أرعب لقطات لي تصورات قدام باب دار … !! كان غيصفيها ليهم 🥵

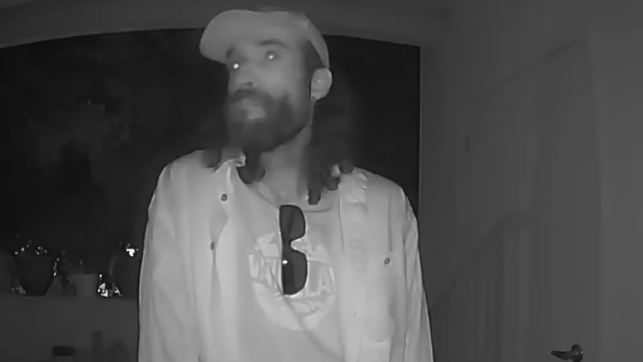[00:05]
اليوم سوف نرى أرعب لقاطات التي تصوروا قدام بب دائل الدار ليس جنون ولكن تفرجوا في الفيديو من
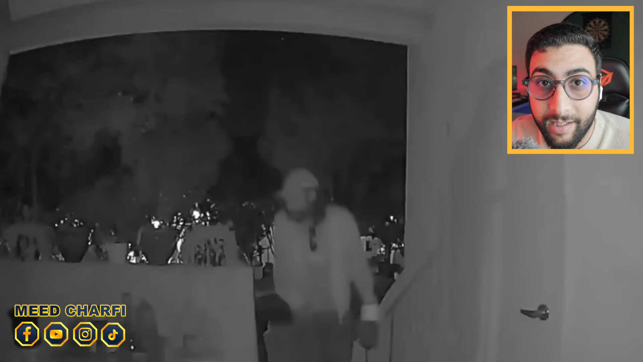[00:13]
ليلة دخونا جاء للدار ونرى كيف يحاول أن يخفي شيئا في الدائل وهو حركاته وكيف ينخلها ليس طبيعي ومن بعد دخونا صون على الدار ونرى كيف يبدأ يقول له
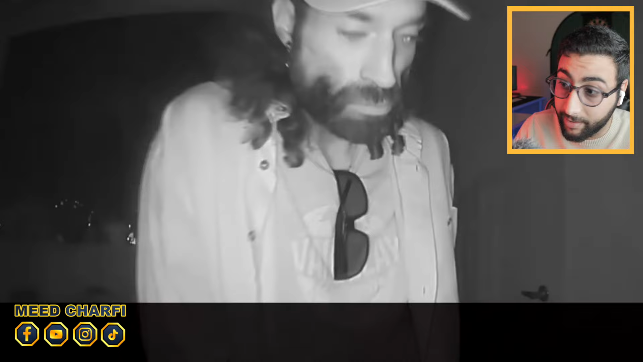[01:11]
أخونا من بعد مشاه في حاله ولكن تخيلوا معي الأخوة كنتك السيد مشاح للباب حتى أخونا لا أعرف ماذا كان لديه في الأسرة وكان لديه شيء فرده أو شيء موسره سيضربه به
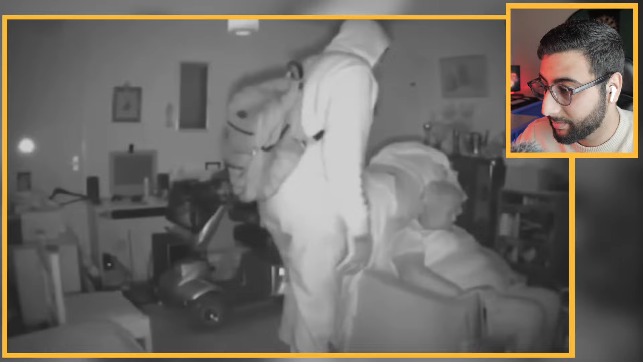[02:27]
فأنا أعرف أنه لا تسمع مزيان هذه زوجة أخرى من الكاميرا
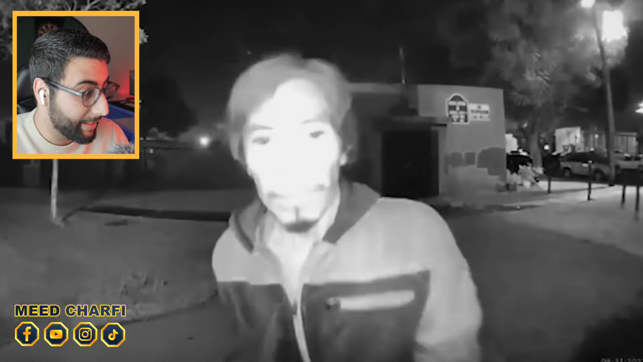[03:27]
قاعد يحاول يحل الباب يعني كيفهو بغي شوف وشكل ديالو كيفاش كيفاش يتحرق يعني شي غدر باين الغدر هناك كانت حسات بلشي واحد بغي يحلع لهم الباب ومشات كالطل مسترجم
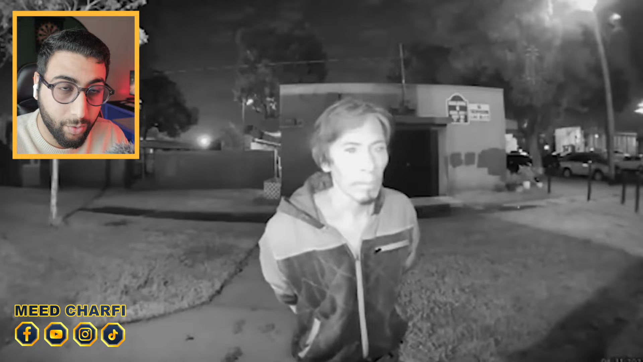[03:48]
باينا الاخوة اخونا ما عنده ما يخسر واحد ما كان عارف اخونا شنو كان بغي يدير ولكن را مش شوف
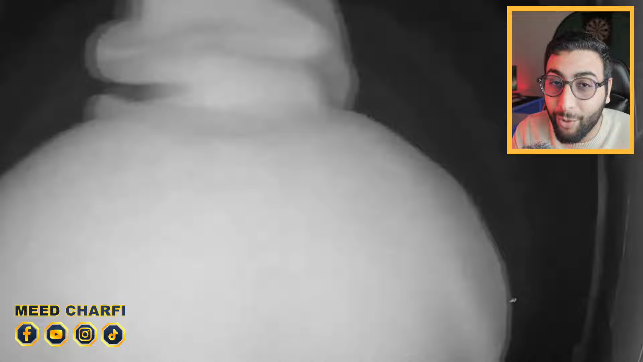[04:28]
مرحبا مرحبا مرحبا يعني باين هادو كانوا حاطين على اخونا العين وعارفين انه بلي اليوم وبليل ما يكونش في الدار وملي صونوا على اخونا وجاوبهم تصدموا ومستقش ليوم البلال ومشوف حالة واحد السيد بيت بوحده في الدار فاق على شي سداع جاية من جهة الباب مرحبا في الكاميرا تلقى هادخونا يخرب قليل